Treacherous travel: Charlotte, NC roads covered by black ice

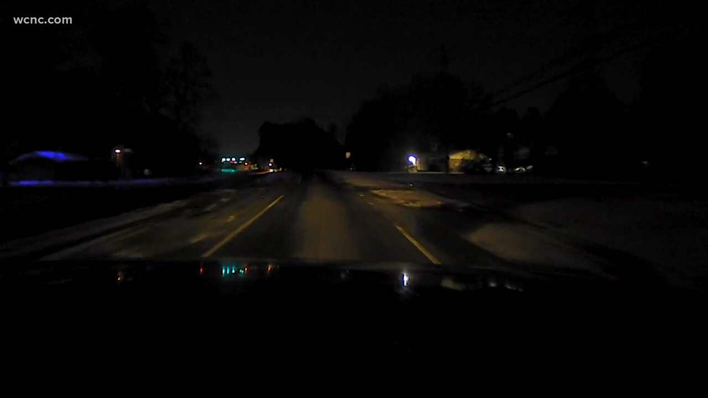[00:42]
We're going to turn into one of these subdivisions real quick and let you take a look at just how bad it is for folks getting out of their homes, their apartment complexes, their subdivisions. You're going to have your biggest concern is going to be getting to your car safely taking your time, but then don't be too overly satisfied once you're in your car driving because they're going to be slick spots around the road.
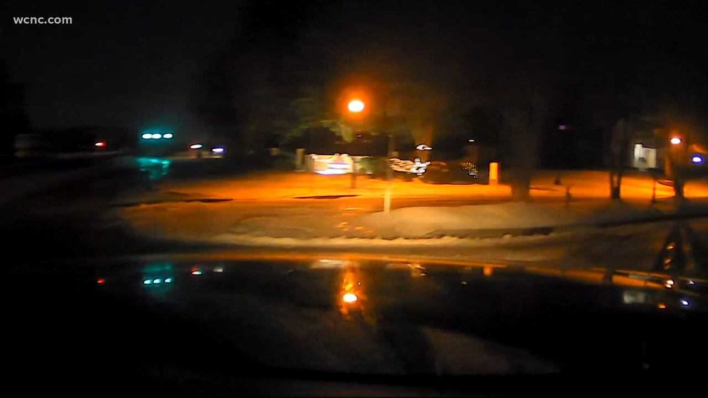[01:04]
So the key word today is caution. Take your time. As you can see these spots that look like they're water. Those are actually icy spots, and that's something we need to be very concerned about as you make your morning commute. That's the situation right here on the roads. Of course, we'll continue to follow the situation and show you some more of this as we drive. But right now we're in the subway storm tracker. We'll send it back to you guys. All right, Richard, thank you.